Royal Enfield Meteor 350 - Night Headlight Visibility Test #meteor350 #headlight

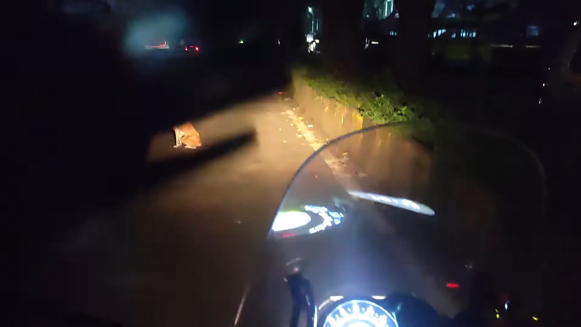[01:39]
ये देखो अपना गाड़ी, अरे कुत्ता भी बीच में आ रहा है जाने।
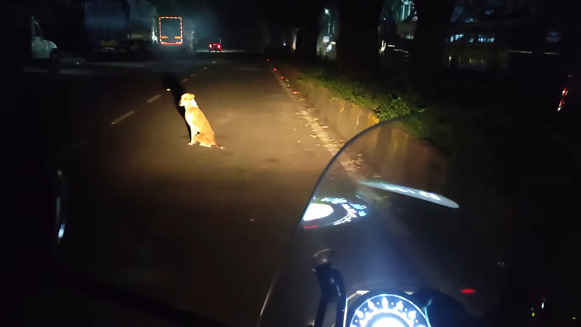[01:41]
तो अपना गाड़ी ऑन होती इतना कुछ इसका लाइट का थ्रो गिर रहा है लो बीम का, और आगे से लाइट आ रही है यार गाड़ी। ये रोड के इसमें अपन शूट कर रहे हैं तो ये दिक्कत आती है। ये देखो तो इसका थ्रो देखो मैं आपको दिखाता हूँ,
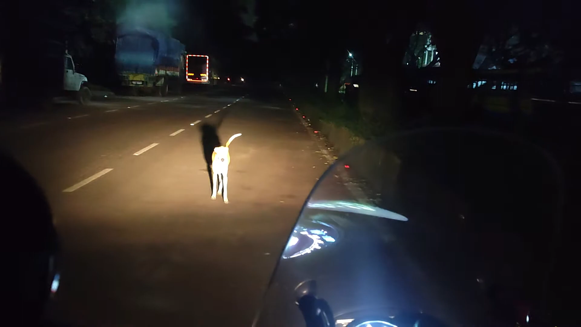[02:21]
ये देखो फिर से दिखाता हूँ, ये कुत्ते हटना यार इधर ही खड़ा है। ये देखो अपर, ये डिप्पर, मतलब डिप्पर में जो थ्रो मिलता है ना वो सबसे बढ़िया मिलता है,
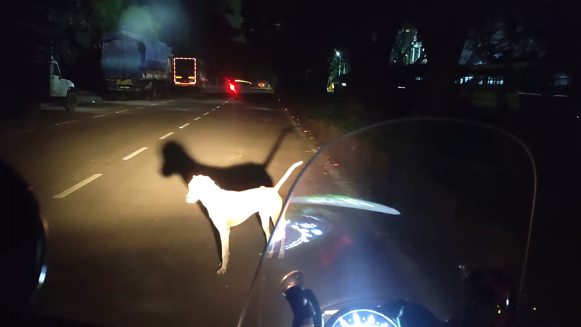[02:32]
अपर में कुछ नहीं मिलता भाई।
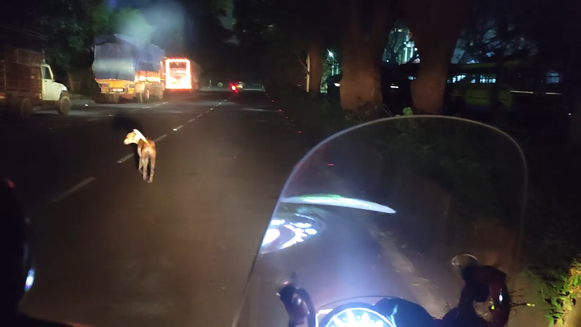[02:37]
देखो पूरा ऊपर ही, रास्ते पे कुछ गिरता ही नहीं, और ये पास लाइट ऑन करते हैं तो ये देखो ऐसा दिखता है, मतलब डिप्पर पे ही मैं चलाता है,
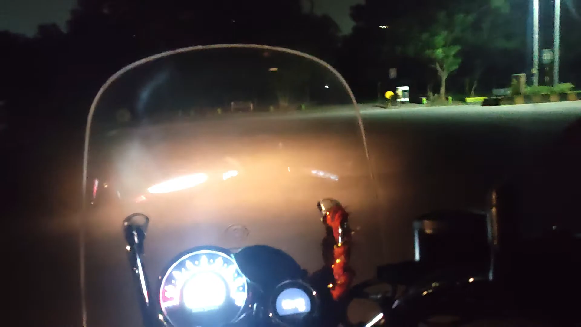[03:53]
तो आपको देखो, ये देखो अभी थोड़ा थोड़ा ना इसका हेडलाइट दिखना बंद हो जाएगा,